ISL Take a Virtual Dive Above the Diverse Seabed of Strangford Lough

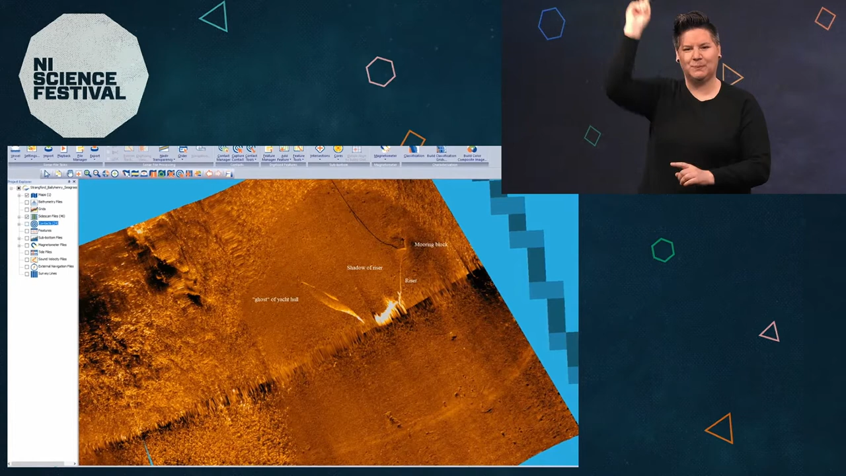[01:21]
We can use other methods of assessing the impact as well. Here we've used a side scan sonar system, and you can see the bald patch in the middle alongside.
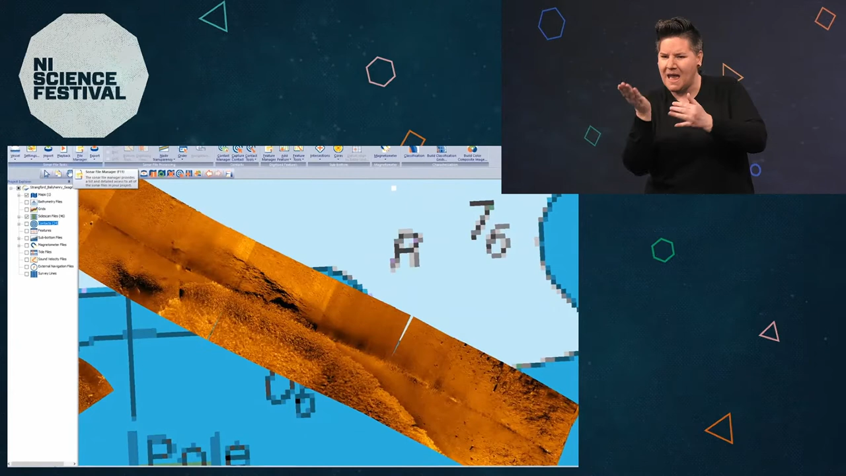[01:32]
Here you can also see the edge of a seagrass bed pretty well defined, so we can map out using side scan sonar the areas of seagrass bed.
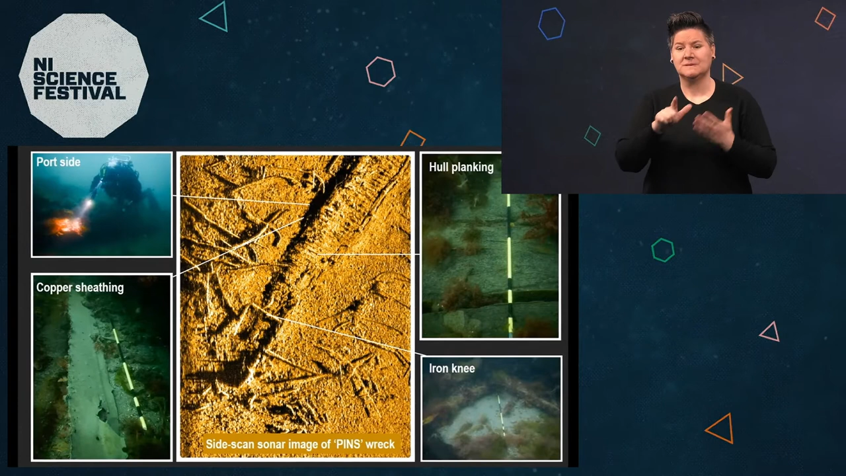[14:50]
The Nimble was a 77-ton schooner and sank in 1850. Diving the site, the kelp obscures your view and you don't get a good image of what the actual wreck site looks like.
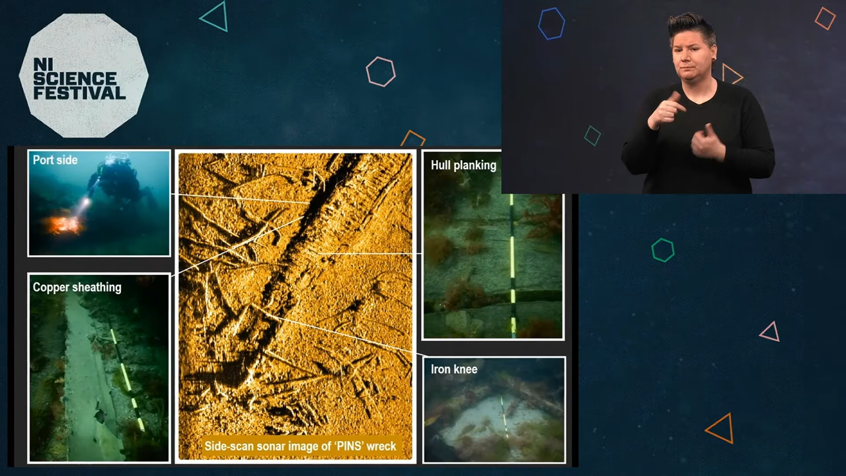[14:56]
However, the side-scan sonar cuts through the kelp clutter and allows you to see features.